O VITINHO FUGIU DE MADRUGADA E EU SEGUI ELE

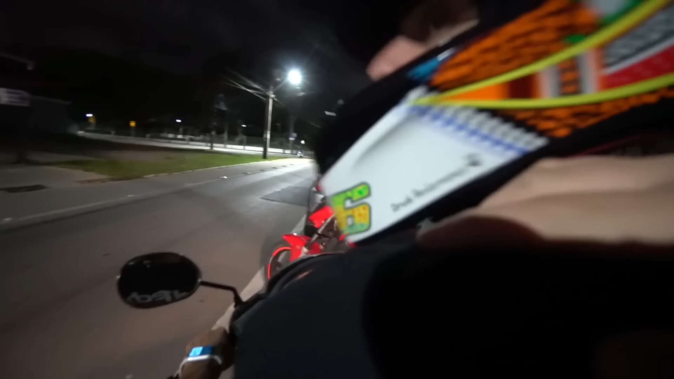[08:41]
Ele seguiu. Ele parou, mas ele seguiu, tá ligado, mano?
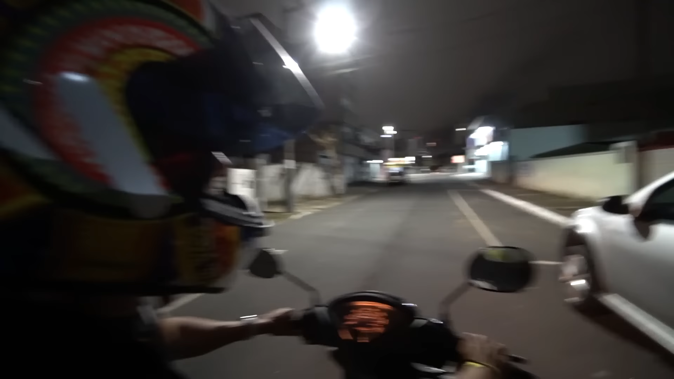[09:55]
Ele vai atravessar pro outro lado, viado. Como que nós vamos atravessar? Galera, ele tá passando pro outro lado, mano.
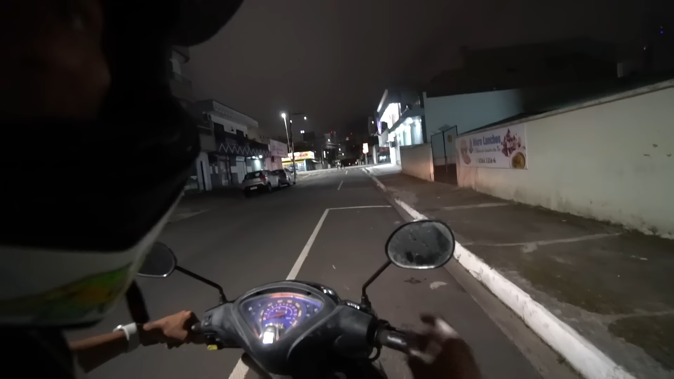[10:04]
Tá passando pro lado de lá, tá ligado, mano? Olha lá. Ali tem a via que vai. Tem a ciclovia e uma outra via, mano. Ele passou pro lado de lá, viado.